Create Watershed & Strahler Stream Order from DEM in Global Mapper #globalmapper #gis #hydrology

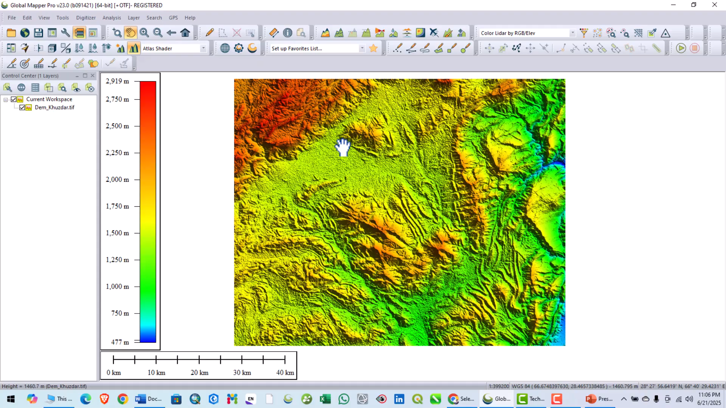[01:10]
can provide they are providing the digital elevation model so for now I will use this digital elevation model now click on the create watershed tool now you can see that here
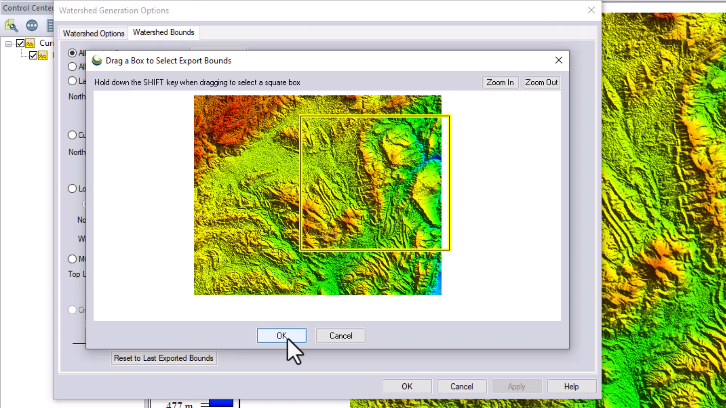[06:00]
stream will be generated for now I will leave it like okay now
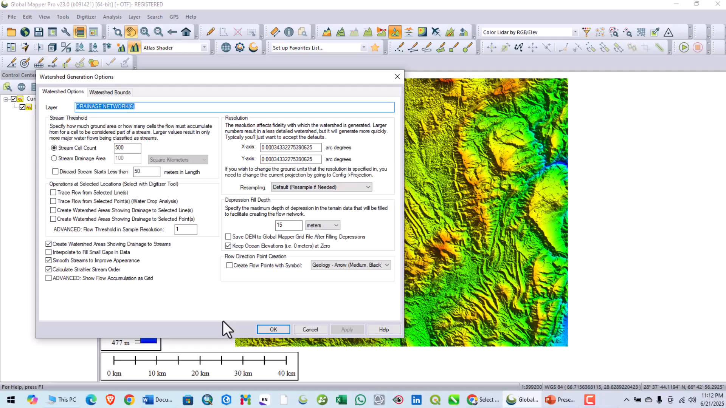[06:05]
click ok so it is generating the stream filling the depressions all of the depressions will be filled by this tool now calculating flow accumulation it's actually calculating the flow accumulation the accumulation of the flow will be accumulated to that point now building watershed watershed watershed means from where the flow will come into the stream from that
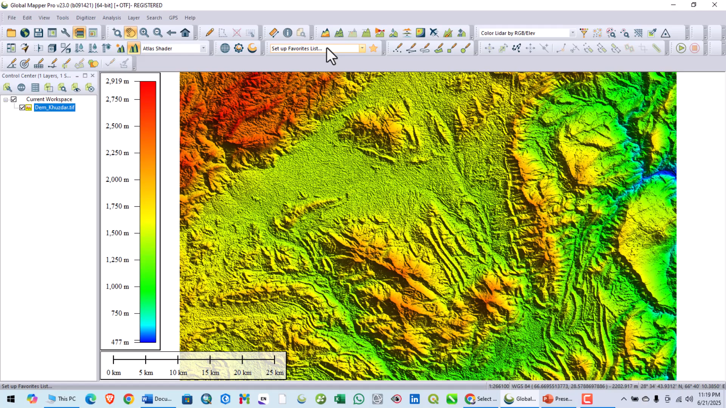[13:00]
now I will generate a little bit I will increase this stream cell count to fifty thousand for example now let me click ok